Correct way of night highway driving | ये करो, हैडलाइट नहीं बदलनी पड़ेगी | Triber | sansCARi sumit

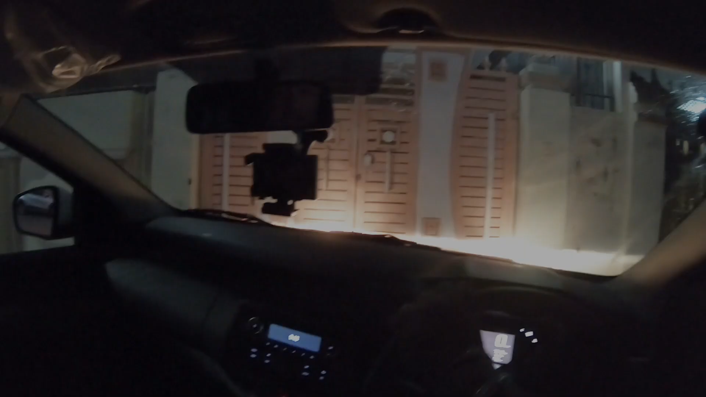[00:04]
हेलो दोस्तो मैं हूँ आपका अपना संसकारी सुमेथ आज कैसा कैमरा अंगल आ रहा
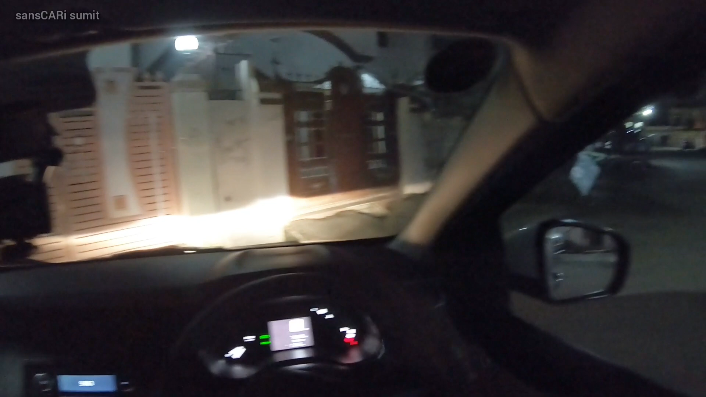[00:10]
है क्योंकि देखिए मैंने आपको बताई था कि नया नया अभी स्टार्ट करा है
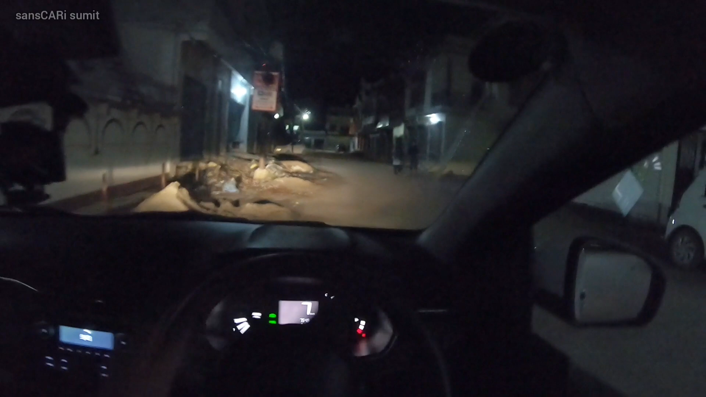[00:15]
गोप्रो के थ्रू हैड माउंट से तो उतना आइडिया नहीं लग रहा था मुझे
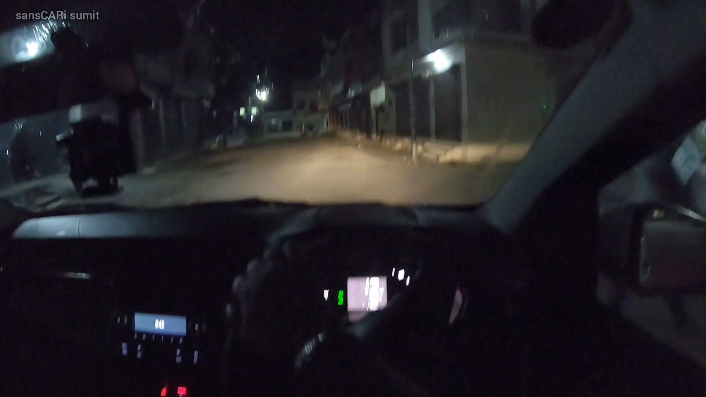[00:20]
उस वीडियो में क्यों जैसा है वह बाद में आइडिया लगा तो मैंने का कोई बात नहीं आप लोगों से ही फीडबेक में लोगा
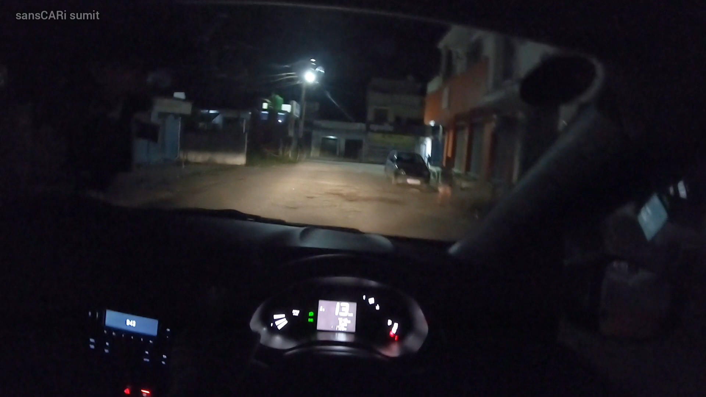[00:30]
तो जैसा आपने बताया वैसा मैं ट्राइक कर रहा हूं अब अब मैंने थोड़ा सा जो
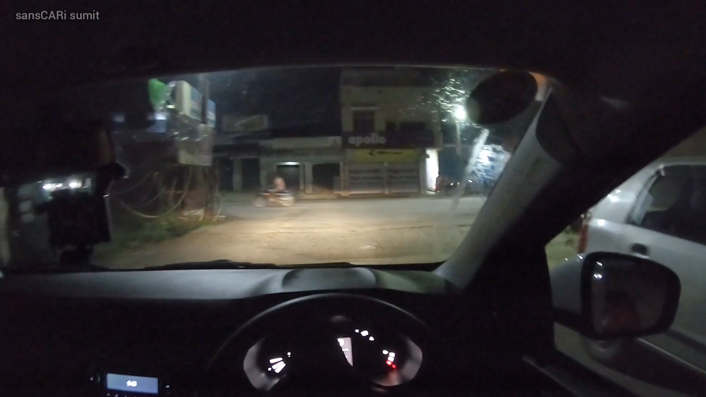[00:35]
व्यू है व्यूंग एंगल है उसको थोड़ा सा नीचा रखने की
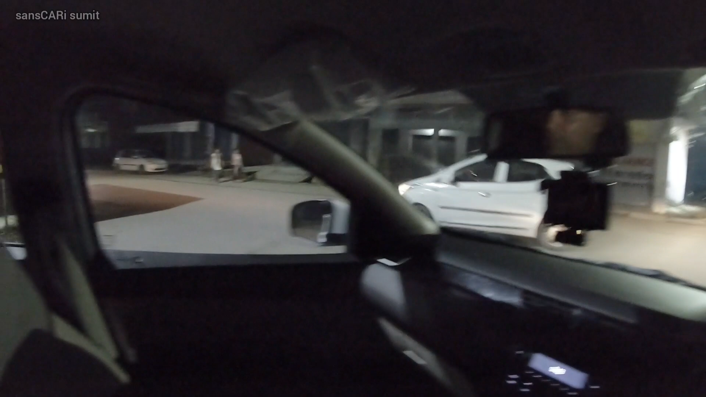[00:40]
ट्राइ करें थोड़ा सा जो एंगल है पहले जो हमारी संवाइजर थे संशेड थी यह वाली यह भी आ रहे थे व्यू में
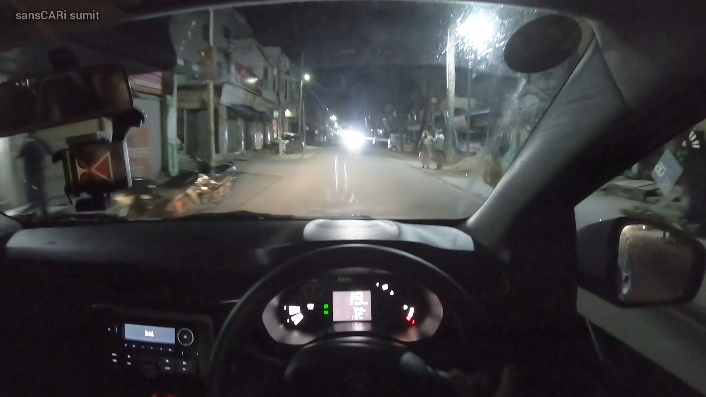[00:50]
लेकिन आप थोड़ा नीचा और दूसरा जो क्लस्टर है आगे का वह पिछली वीडियो
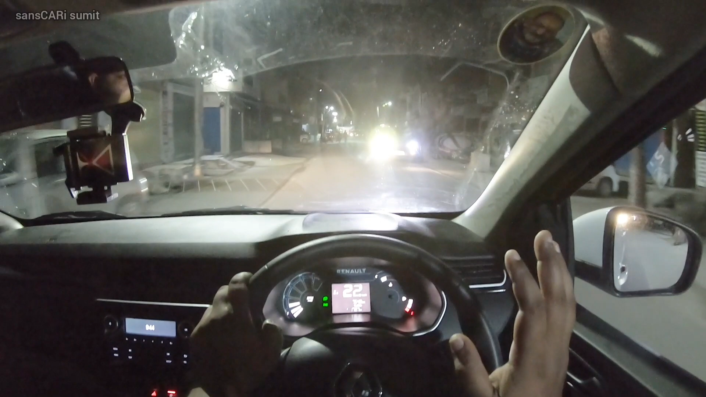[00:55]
में वीजिबल नहीं हो रहा था तो
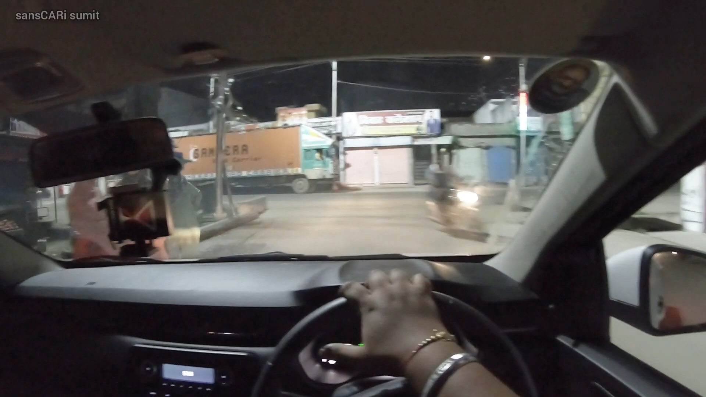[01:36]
को भी दिखें तो मैं यह चाहता हूं
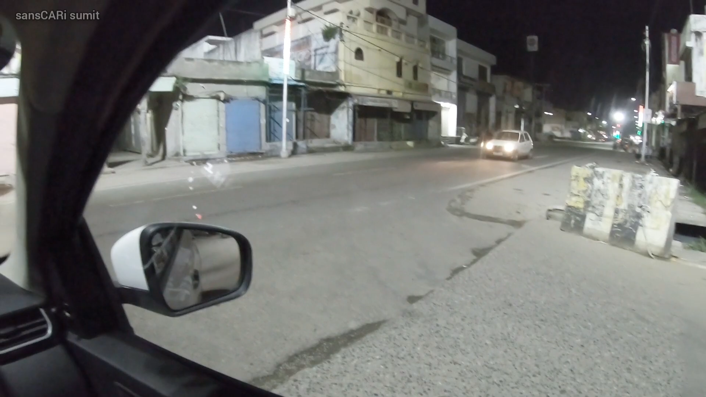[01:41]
अब जैसे मैं लेफ्ट एंड राइट देख रहा हूं तो यह चीज आपको दिखें बस यह ट्राई कर रहा हूं
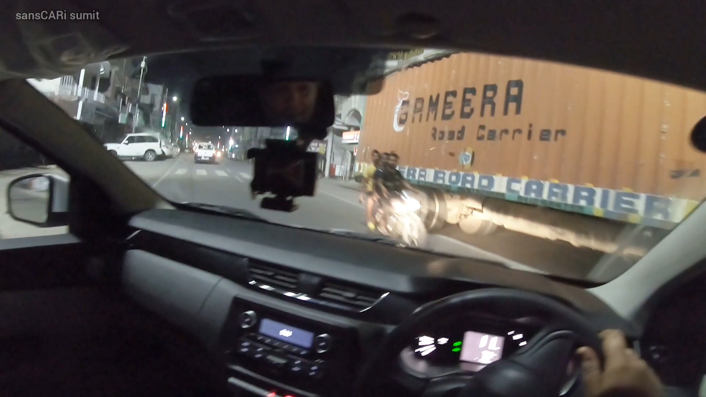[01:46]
मैं अब मैंने चेंज कैसे करा है थोड़ा से एंगल मैं खुद थोड़ा सा नीचे की तरफ जुक के बैठा हूं और
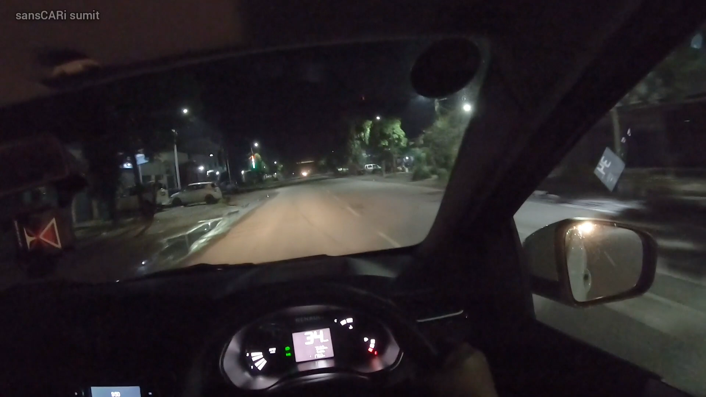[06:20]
camera के end पर ध्यान देना है बस अब जैसे सामने गारी आ रही है आपको दी नहीं है बिल्कुल
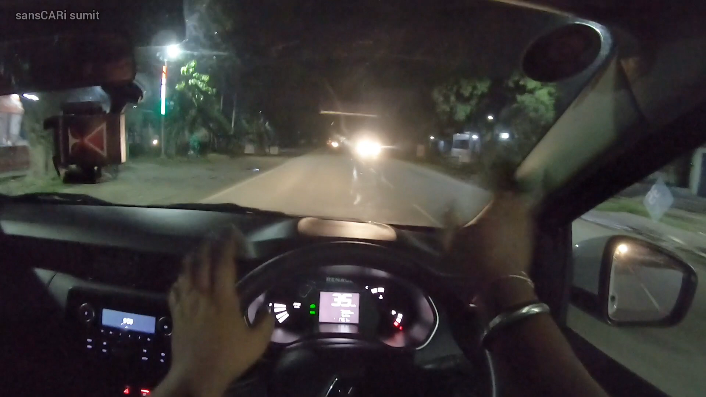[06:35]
आपको ध्यान देना है आगे गाड़ी आ रही है इधर से आप
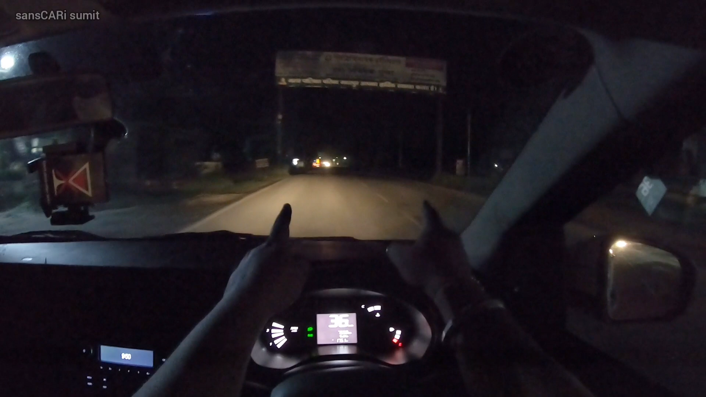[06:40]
मेरी उंग्लियों को देखो गाड़ी आ रही है सामने से मैं ध्यान दे रहा हूं आगे अब
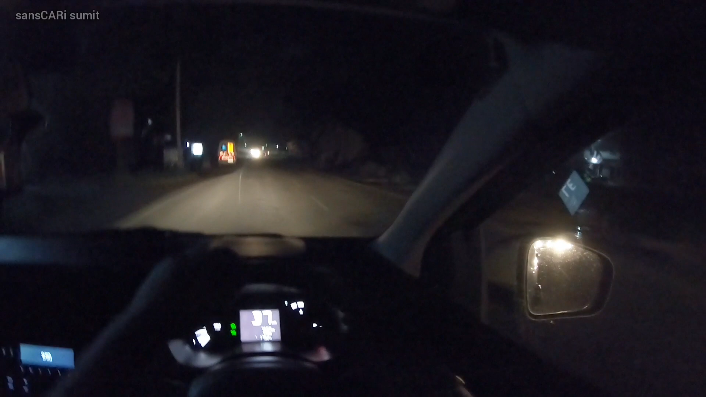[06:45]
एक्चुली मैं थोड़ा बाहर आ गया हूं अब लेना पड़ेगा एक यूटन मैं लेता हूं यूटन यहां से और उसके बाद मैं चलता हूं फिर से यूटन लेने के बाद
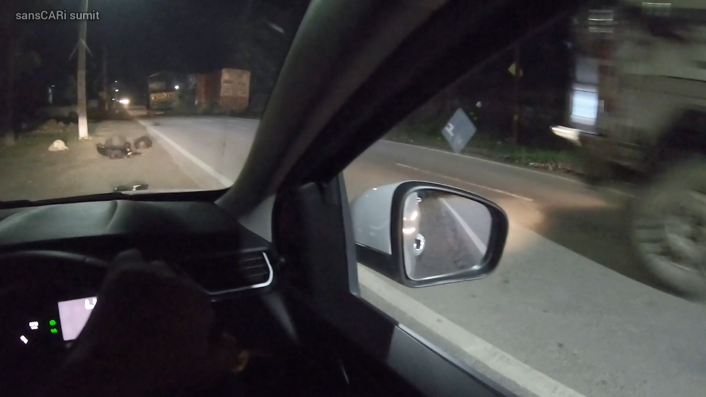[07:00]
काफी जाद है क्योंकि मैं comparatively slow चल रहा हूं रात हो रही है ट्रैफिक बिल्कुल खुला हुआ है